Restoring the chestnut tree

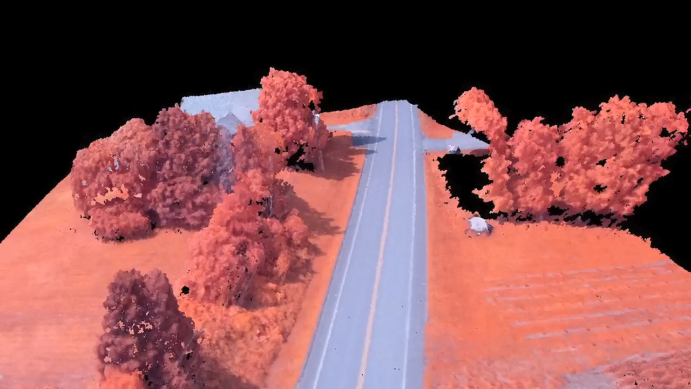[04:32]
Not just finding their coordinates on the ground, but being able to tell the field crew how tall of the tree it is. It's pretty important.